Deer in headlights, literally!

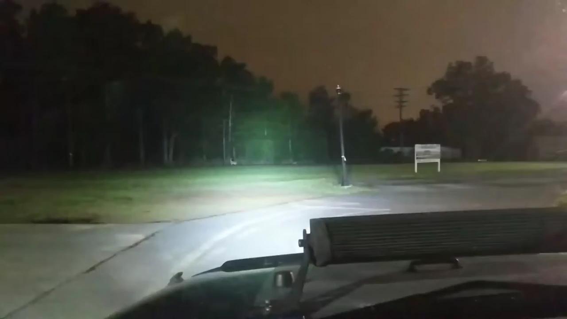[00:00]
Check that out. My dear buddies. Look at that. Booyah. Turn the headlights off. That's the spot that's on the front.